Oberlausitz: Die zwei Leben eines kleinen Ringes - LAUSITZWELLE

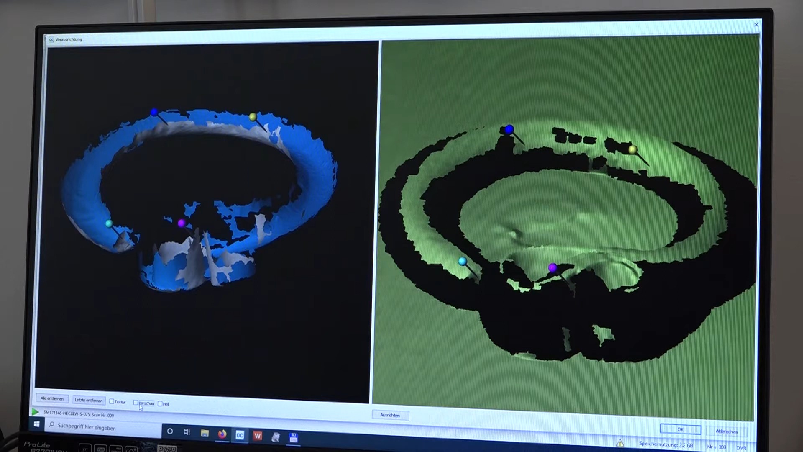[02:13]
mache ich von einer Seite eine Runde von mehreren Scans.